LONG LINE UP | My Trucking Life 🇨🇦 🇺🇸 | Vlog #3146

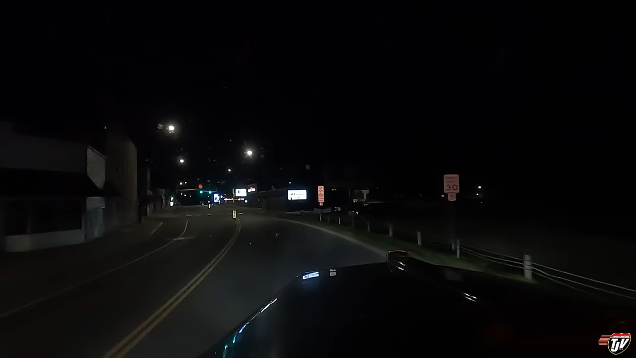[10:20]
That moon has just been, I know the camera won't do it justice. It never does, but the other night was the super moon, right? We talked about it a bit.
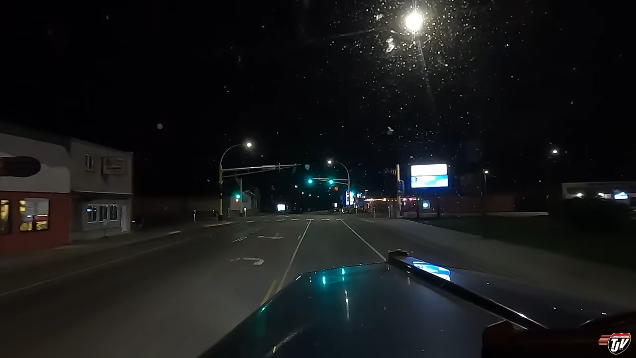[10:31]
I don't know what was so super about it. And something, I thought it was supposed to be blue. It wasn't blue. It was, maybe it was a little bit bigger, but it's supposed to be like the super moon. And I was like, it's right in front of me right now. I don't know if you can see it past all those street lights. It's practically directly in front of me. It's orange right now because it's so low on the horizon. Any of you catch a glimpse of this super moon?